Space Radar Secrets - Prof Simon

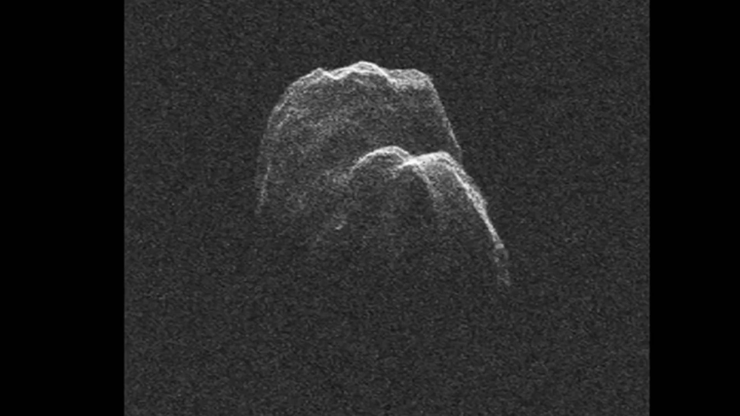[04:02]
But that's not the amazing thing. This asteroid that you're looking at now is 1.3 million miles away.
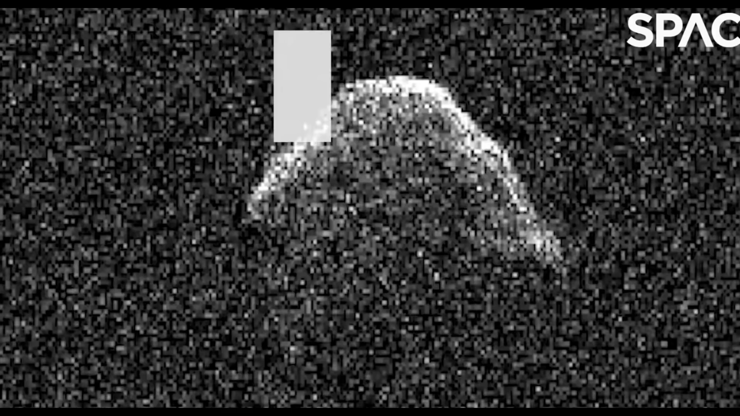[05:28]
And this is the kind of resolution they'd get from a lump of rock, an asteroid.
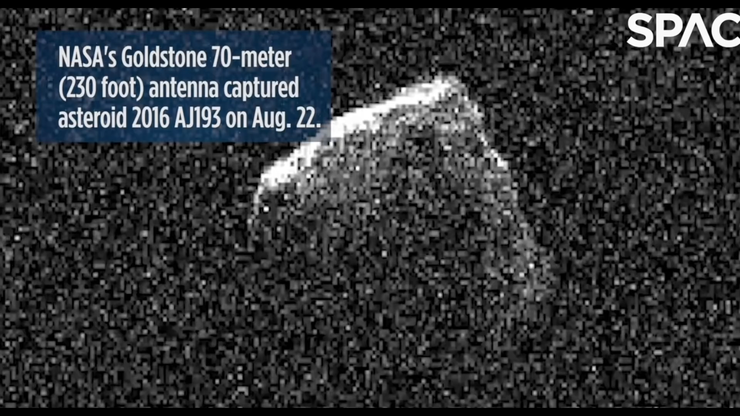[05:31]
This is a radar image taken by the Goldstone radar dish to confirm a V1-impacting asteroid that is going to hit Earth.